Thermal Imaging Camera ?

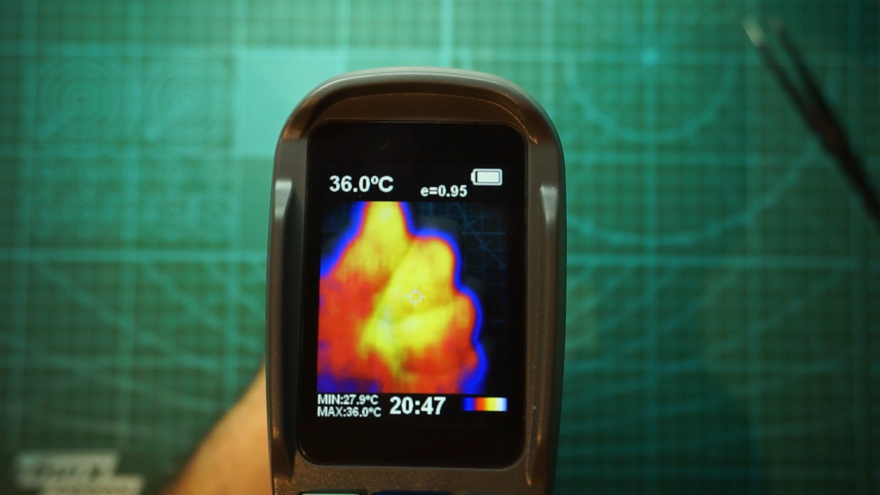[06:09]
On screen: spot 36.0°C, max 36.0°C, min 27.9°C
Let's see if the PCB gets a little bit hotter.
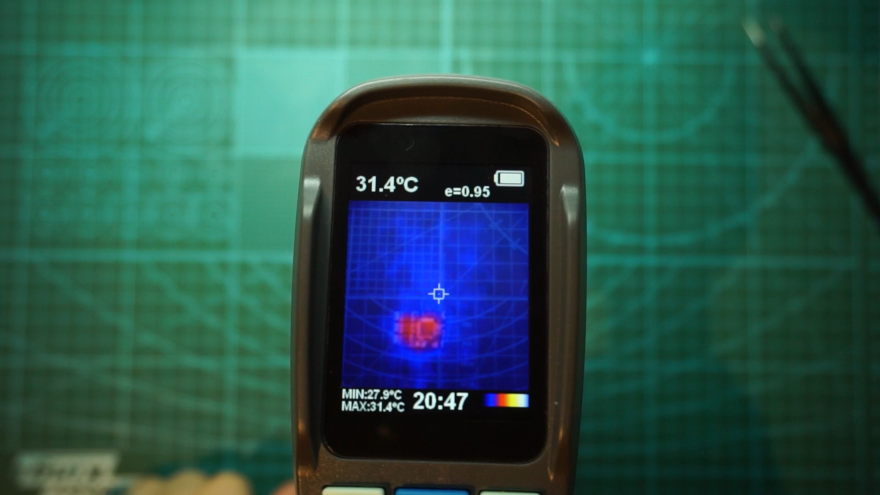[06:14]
On screen: spot 31.4°C, max 31.4°C, min 27.9°C
Yep, it did retain some heat. Overall, this camera is pretty neat and you can do a lot of things with it.